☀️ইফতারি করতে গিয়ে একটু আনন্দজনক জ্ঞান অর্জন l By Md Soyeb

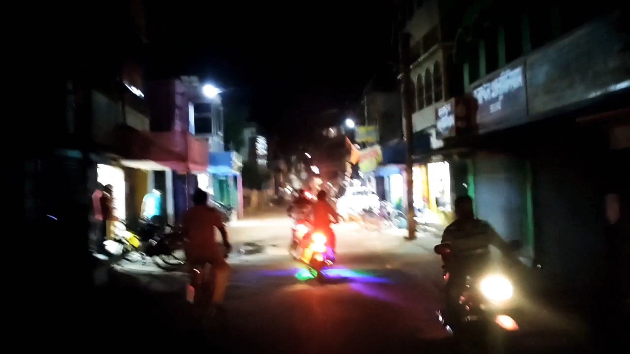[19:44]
আমরা ঠিক এই যে সামনে একটা দোকান আছে এইখানে দাঁড়াবো।
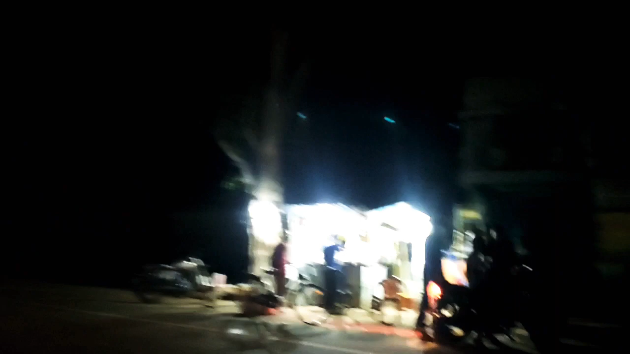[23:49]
মোটামুটি বেরিয়ে গেলাম, এরপরে পড়ছে কিষান মান্ডি, আর তার আগে আছে এডি অফিস ডান দিকে,